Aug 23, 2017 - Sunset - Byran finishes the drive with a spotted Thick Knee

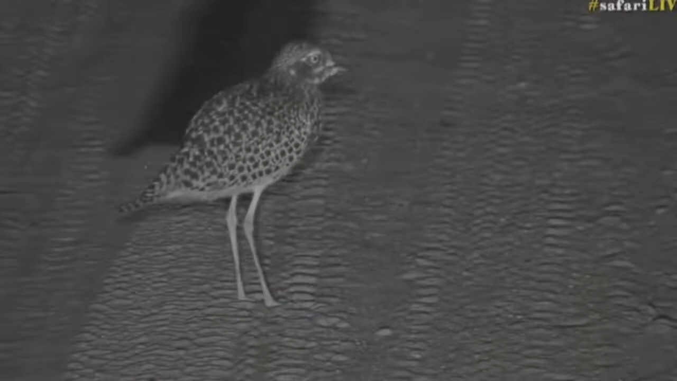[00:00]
now look what we found everyone looks like a spotted thick knee you know walking around that's lovely that's a nice little bird to add to the list spotted thick knee and they are nocturnal larger eyes see that and probably looking for some insects running around on the ground